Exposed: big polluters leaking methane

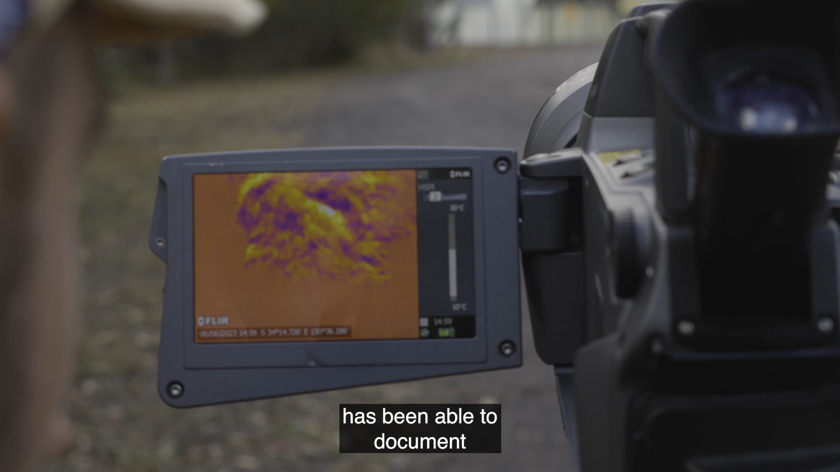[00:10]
an environmental organisation has been able to document widespread fugitive methane escaping,
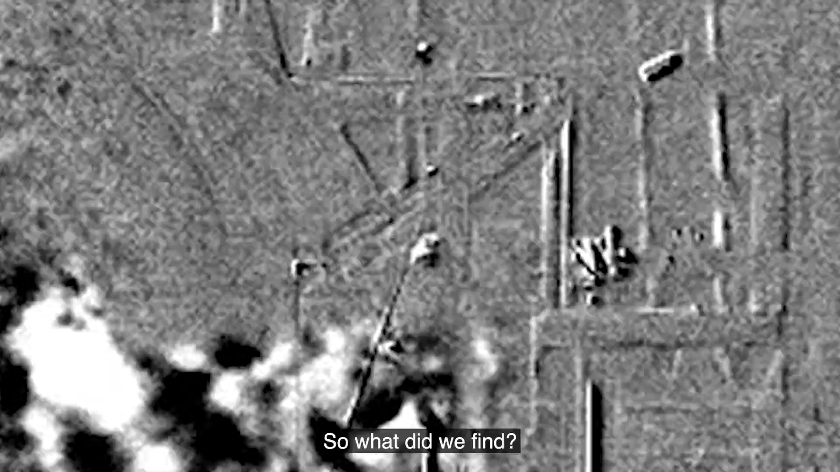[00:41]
We can reveal that this invisible,
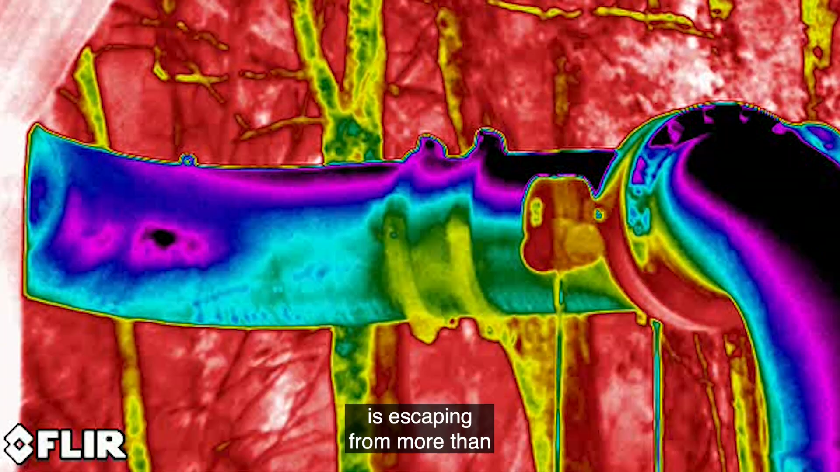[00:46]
highly potent gas is escaping from more than
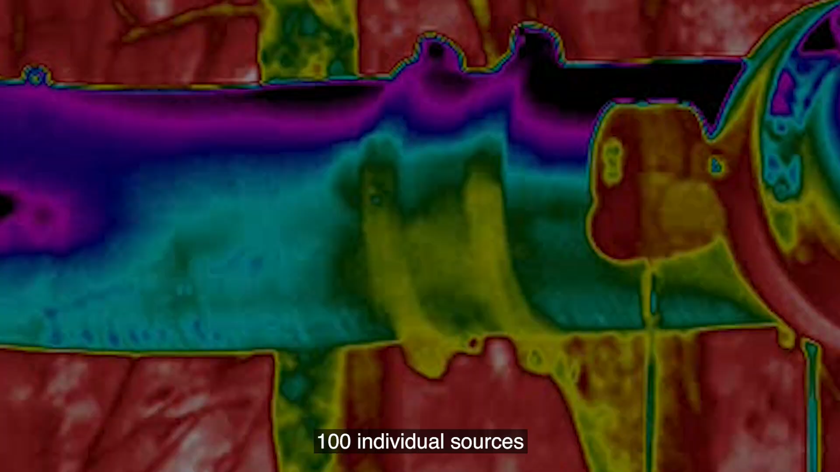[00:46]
100 individual sources across 35 sites.
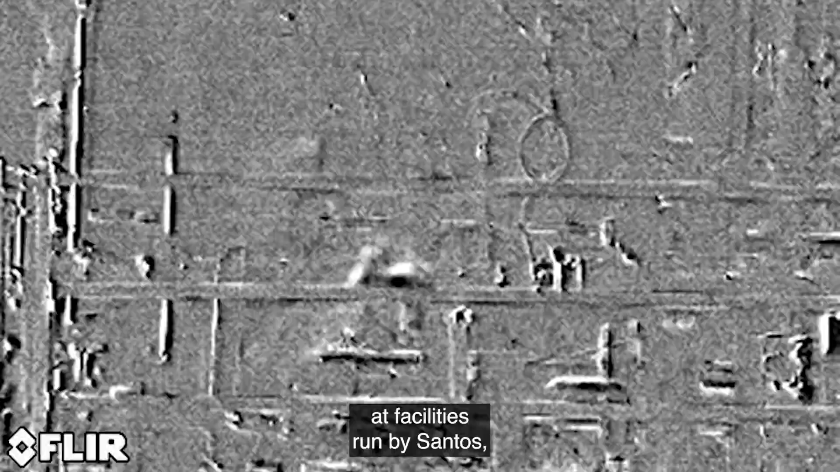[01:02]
The OGI camera captured footage of extensive leaking at facilities run by Santos, Origin and gas pipeline company Gemita.
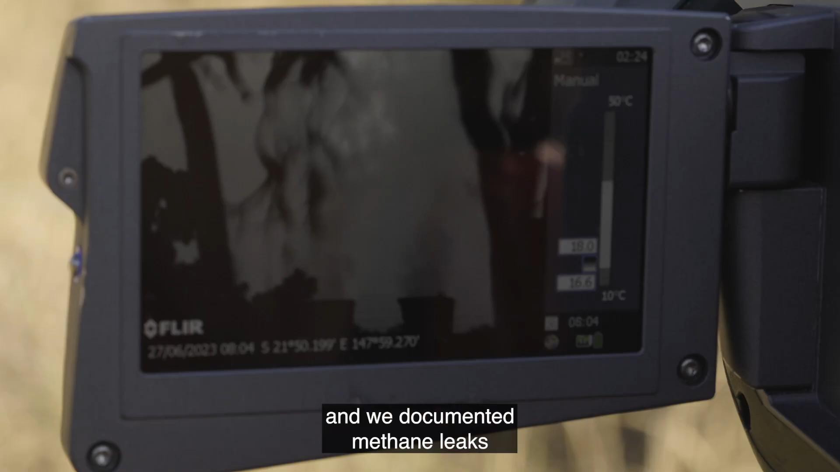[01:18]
On screen: scale top 50°C, scale bottom 10°C
And we documented methane leaks at every stage of the gas extraction and distribution process.